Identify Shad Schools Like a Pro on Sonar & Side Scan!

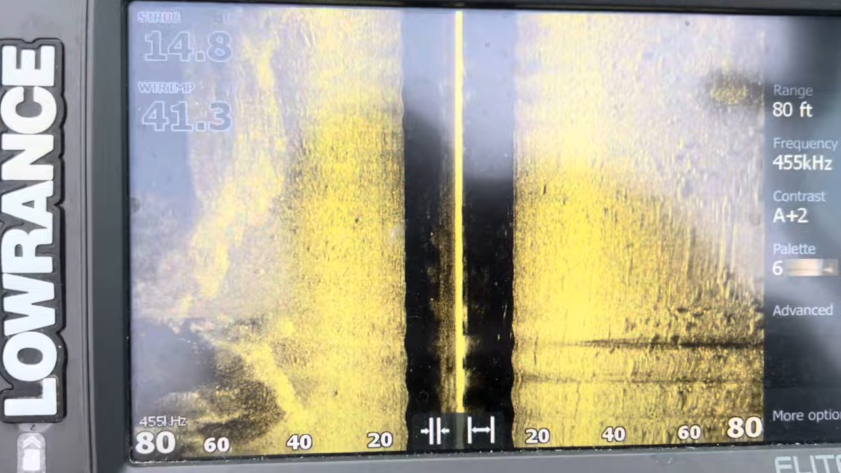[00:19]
You can see all these big clouds are shad.
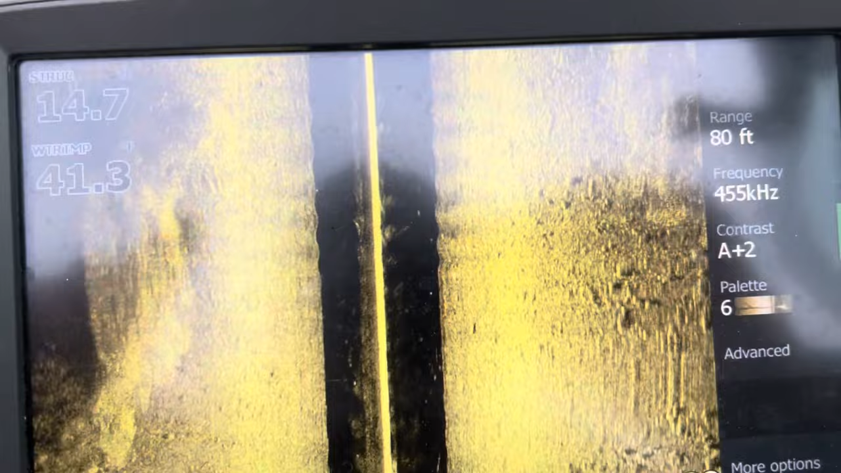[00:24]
Big schools of shad out there. You can kind of see the distance right here.
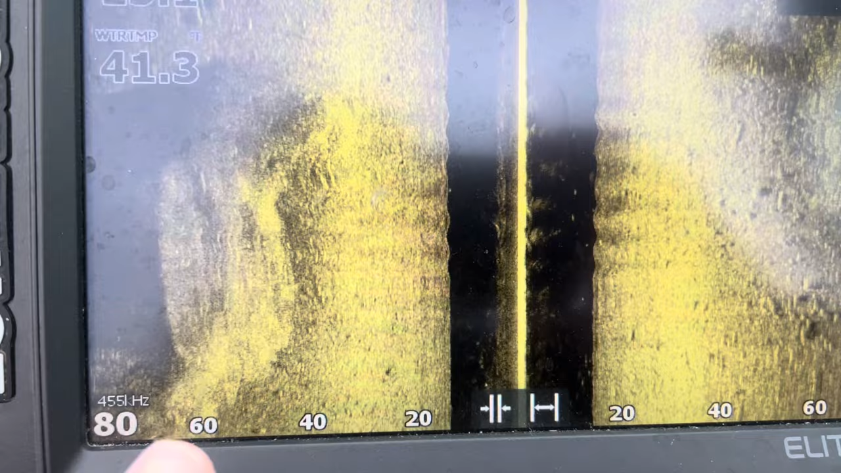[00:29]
You can see they start at 40 to 60 foot out.
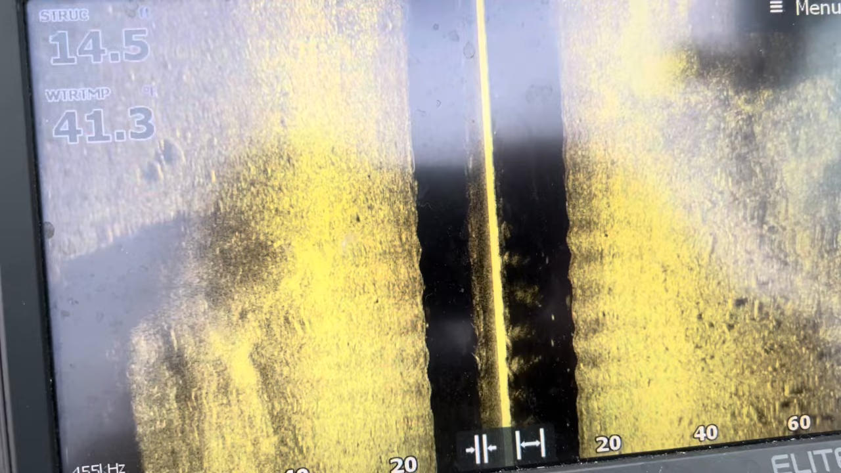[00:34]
So you'll find a cloud like that and you'll kind of turn the boat. There's another one showing up right there.
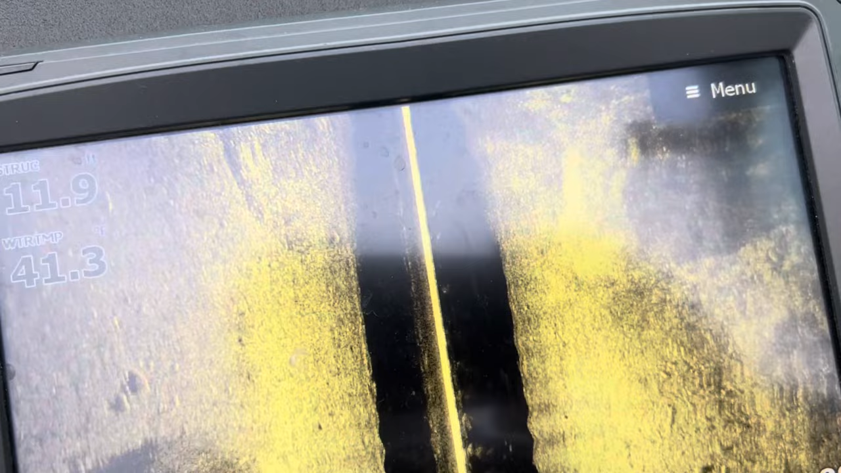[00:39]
You'll start going in the direction of that big cloud of shad.
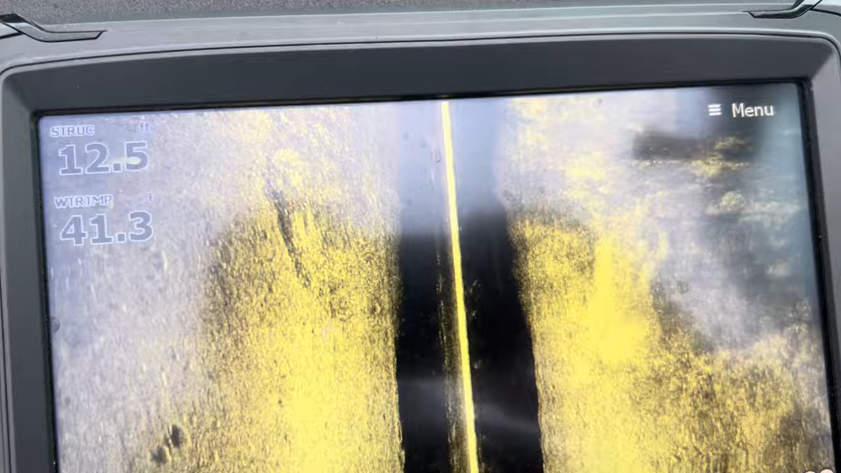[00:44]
Alright see these are schools of shad on the side scan here. Those are big balls of bait.
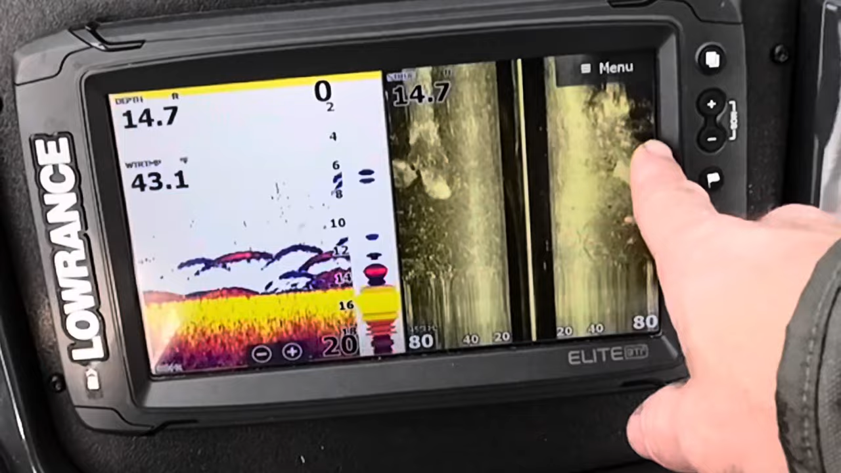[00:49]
Just huge schools of them out there.
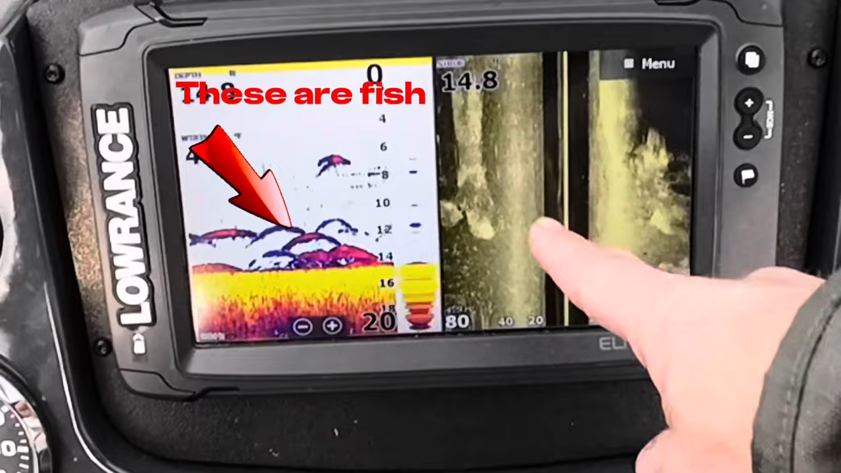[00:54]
That's what they look like on the side scan. You start heading towards those.
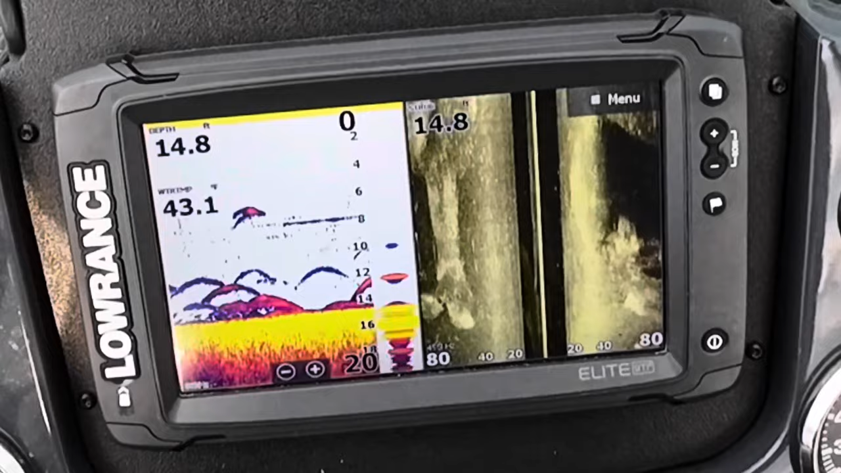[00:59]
Preferably with the trawlemars so you can sneak up on them.
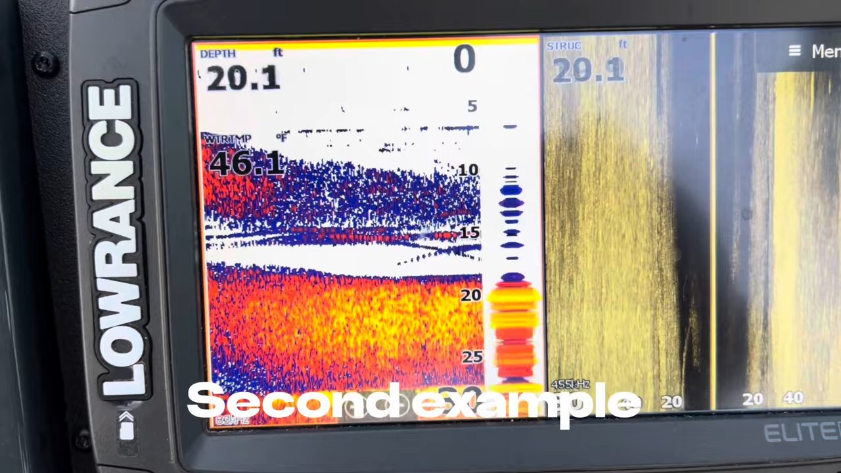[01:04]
On screen: depth 20.1 ft
So here's an example of what fish look like feeding on these schools. You can see these are the fish here underneath the school.
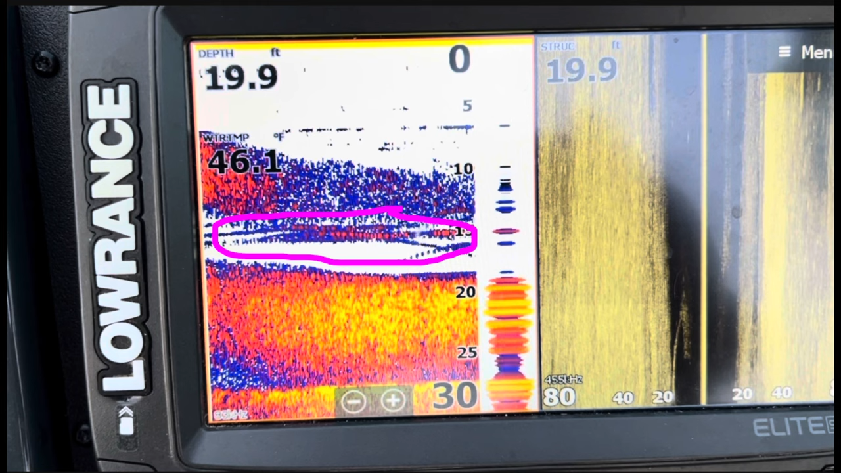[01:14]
On screen: depth 19.9 ft, water 46.1°F
You can see how the fish are kind of breaking up that school as they feed on them.
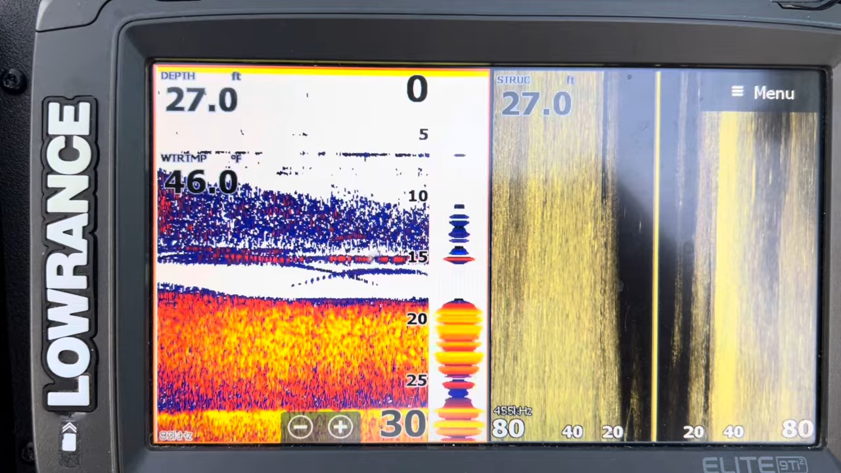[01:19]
On screen: depth 27.0 ft, water 46.0°F
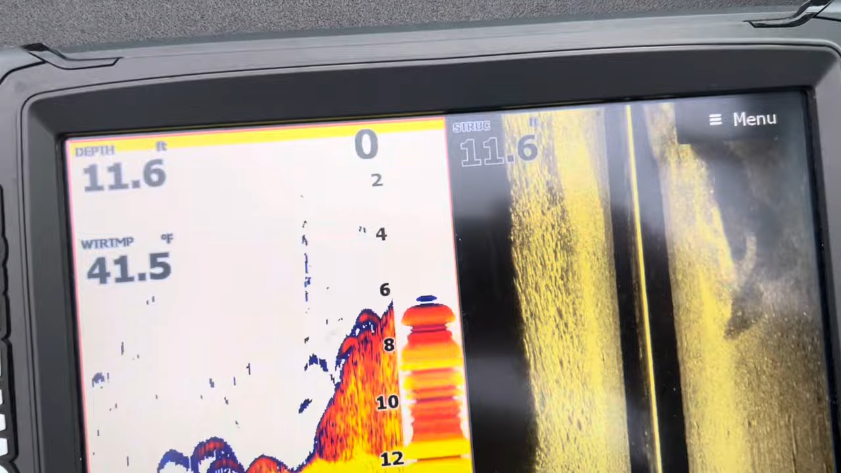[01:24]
On screen: depth 11.6 ft, water 41.5°F
Alright now you see we're starting to come up on a thick school of them here.
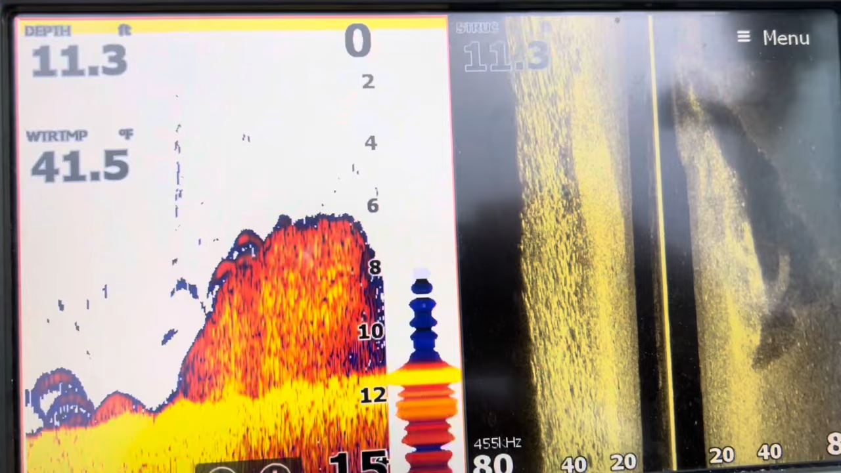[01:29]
On screen: depth 11.3 ft, water 41.5°F
Okay so on this example I wanted to show off to the right there on that side scan. You can see the boat's approaching that large school of shad and it's starting to now show up on the 2D sonar underneath the boat.
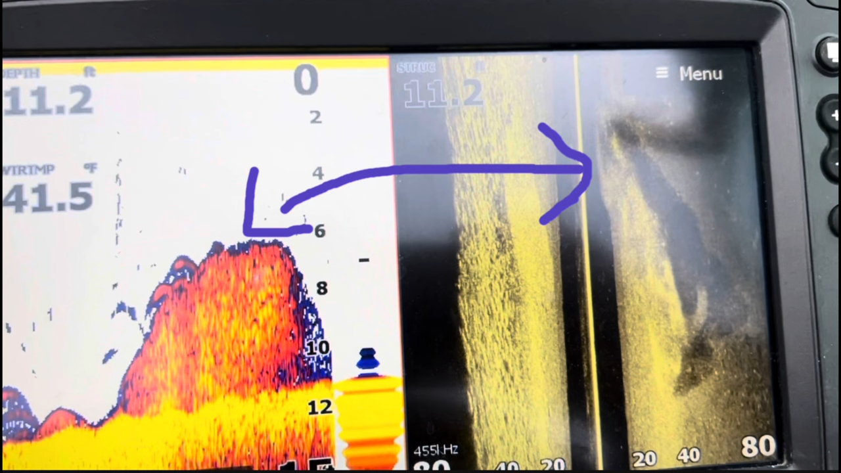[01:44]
On screen: water 41.5°F
And by using that side scan I can identify that as a school of shad and not get it confused with any brush or anything that might hang your net up on that 2D sonar. Showing a school of them and that's up underneath the boat.
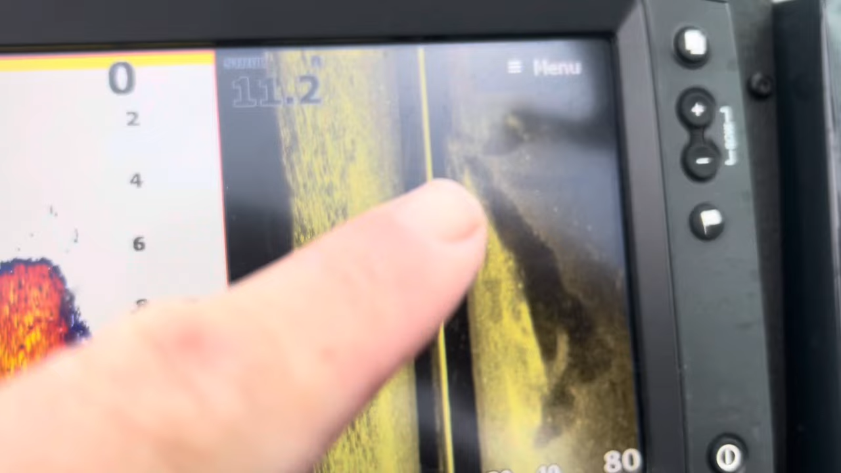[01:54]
It's probably that batch right there you're seeing.
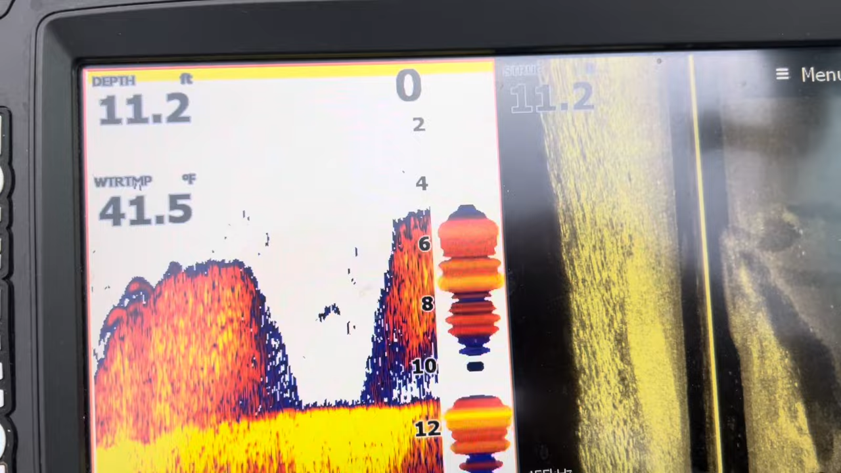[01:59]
On screen: depth 11.2 ft, water 41.5°F
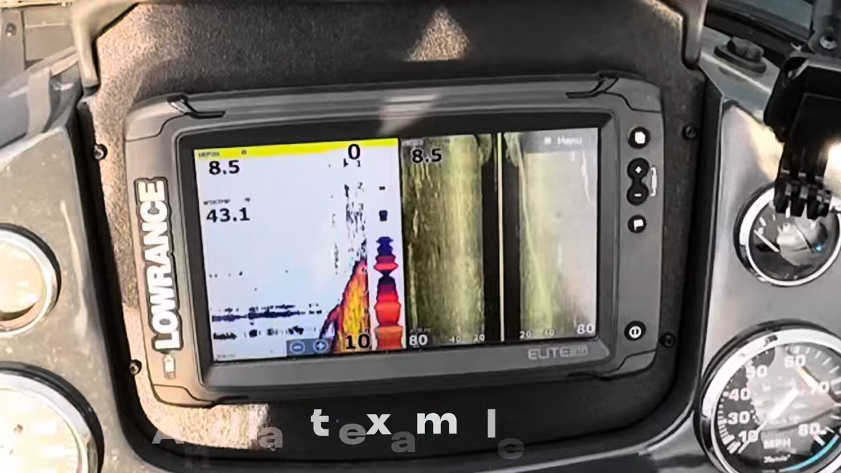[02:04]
And here's where big school of shad.